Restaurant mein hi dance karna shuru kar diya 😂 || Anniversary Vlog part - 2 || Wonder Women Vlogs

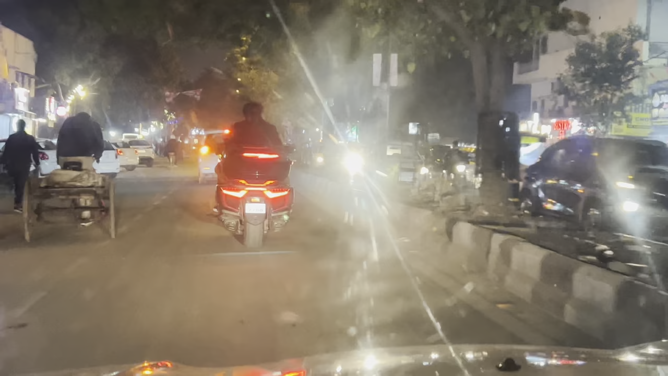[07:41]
देखो भाई बाइक और कार के बराबर है, देखो कितनी सुंदर बाइक है, बहुत ही डिफरेंट, क्या बात, बैड लगाओ ऊपर पूरा बहुत ही अच्छी, और कितनी तेज भाग रही है, लाइट तो देखो उसकी।